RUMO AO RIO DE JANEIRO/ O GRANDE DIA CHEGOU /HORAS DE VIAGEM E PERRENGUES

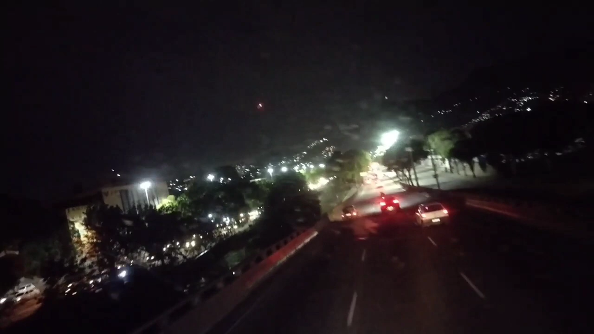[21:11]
Será? É. Acho que é avião. Ó, o rio. Sei lá que rio é esse. É, helicóptero. Tem um rio aqui. Deve ser Bosteira.